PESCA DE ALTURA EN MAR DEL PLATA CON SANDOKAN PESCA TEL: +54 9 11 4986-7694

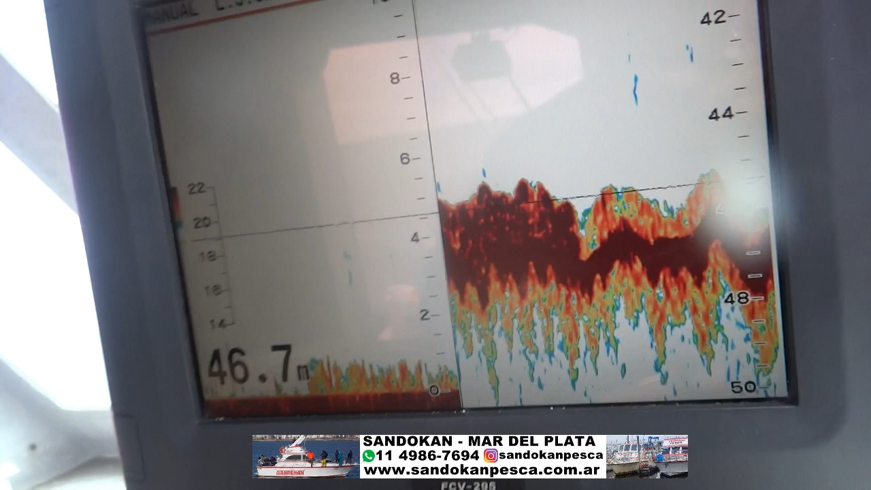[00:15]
On screen: depth 46.7 m
les vamos a mostrarles un poquitito esto que está acá es la piedra, lo oscuro,
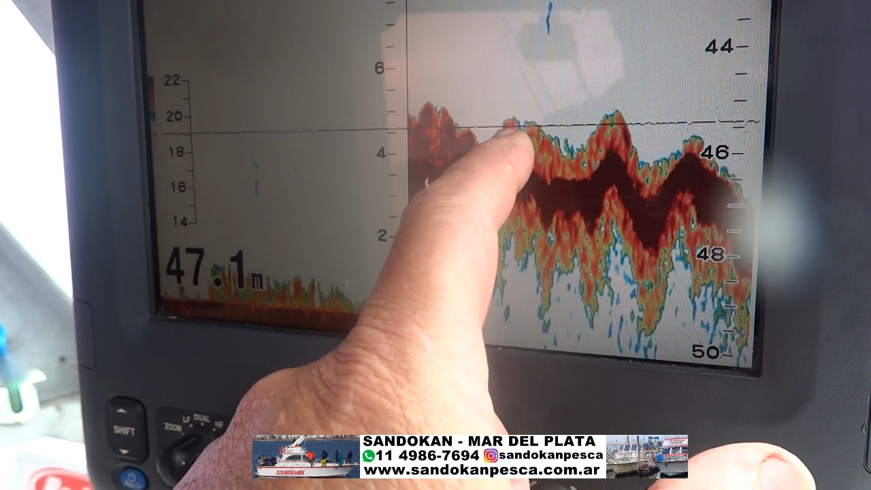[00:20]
On screen: depth 47.1 m
lo que está arriba es el pescado y acá también lo tenemos marcado
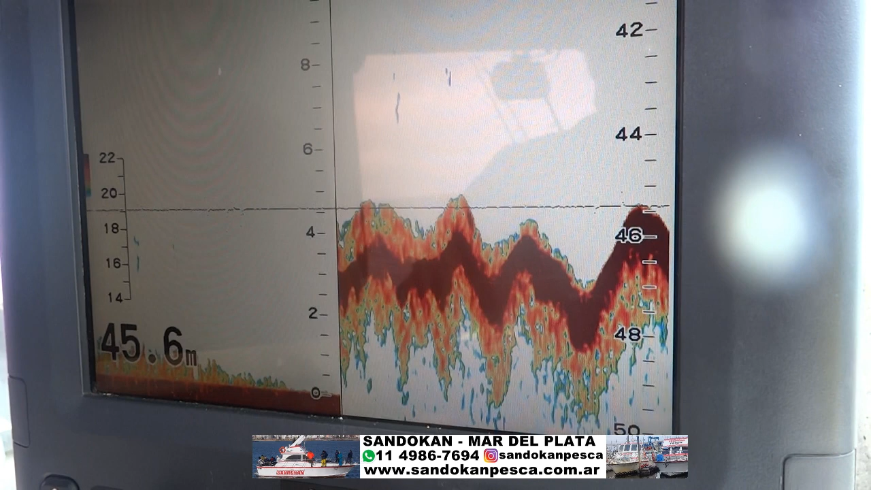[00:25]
On screen: depth 45.6 m
este es el lugar donde estamos haciendo esto que denominamos pesca de altura ustedes
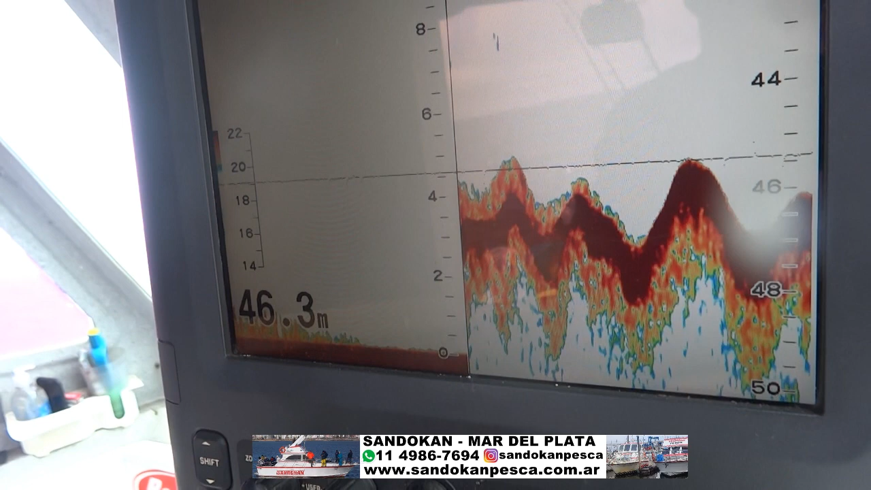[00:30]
On screen: depth 46.3 m
van a disfrutar de las imágenes que podemos ofrecer nosotros aquí a 45 metros de profundidad en el crucero Sandocan le dedicamos a toda la gente,